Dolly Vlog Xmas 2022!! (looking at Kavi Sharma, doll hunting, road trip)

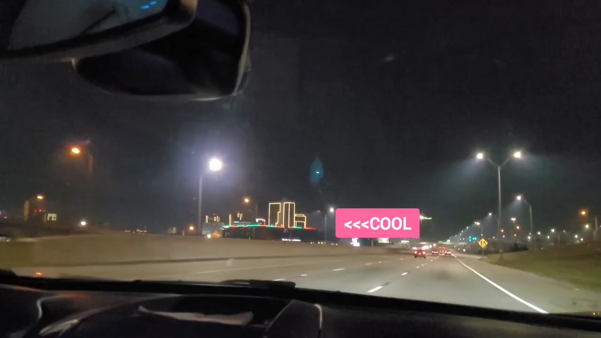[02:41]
So we made it to a hotel in Dallas at like midnight.